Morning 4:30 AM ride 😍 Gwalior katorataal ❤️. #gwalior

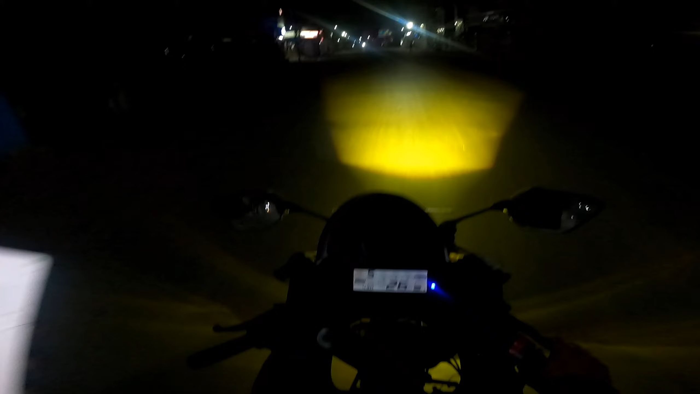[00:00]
गोड़ बॉर्निंग वाई लोग और अभी अपने लिकर रहे हैं सीतला माता मंदिर और जो मीटा पॉइंट रखा गया है मलब जो सब लोग मिल रहे हैं वो मिले हैं फटोरा ताल पे और वहीं से हम लोग निकलेंगे और टाइम हो रहा है साधे चार और आदा घंटा लेट है
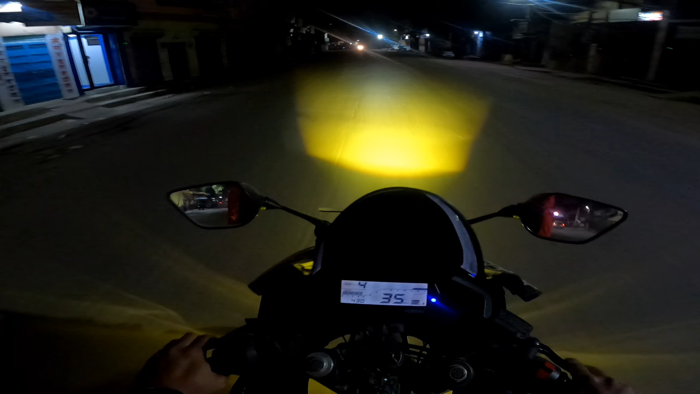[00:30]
आयोप किम लोग साई टाइम पे पहुंच जाएंगे भाई लो उमीर तो यही है भाई वाई तो इस आमने दूल दक्कड वाला रास्ता है तो क्या करें क्या करें दूल दक्कड खाएं कोई रोड कुदी पढ़ी है वाई सब और यह पता नहीं कब बनेगी